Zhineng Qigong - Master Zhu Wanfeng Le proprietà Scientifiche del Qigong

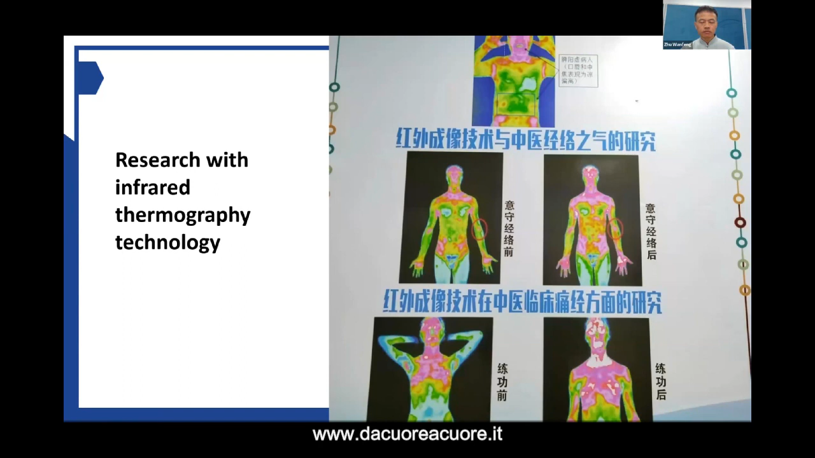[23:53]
And also you can see there are much more red on the right picture. E anche qui potete osservare che c'è molto più rosso, e quindi calore e energia, sulla foto a destra.